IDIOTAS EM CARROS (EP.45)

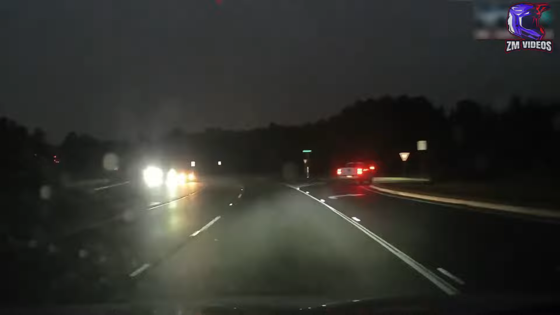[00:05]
Já começamos com este carro à frente, que não aguarda a passagem deste veículo, e isto vai acabar acontecendo.
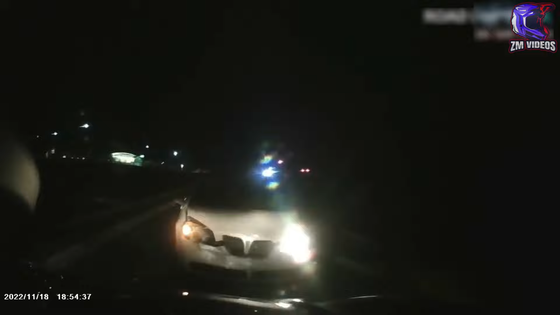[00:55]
Ao que tudo indica, o motorista que invadiu a contramão e bateu nele acabou dormindo no volante.
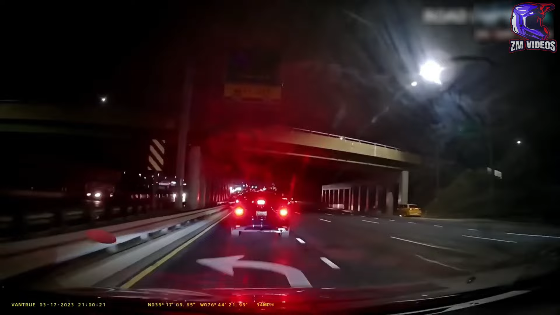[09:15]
Logo após bate numa ponte. E o veículo que foi atingido ainda bate em outros carros. Oh my god!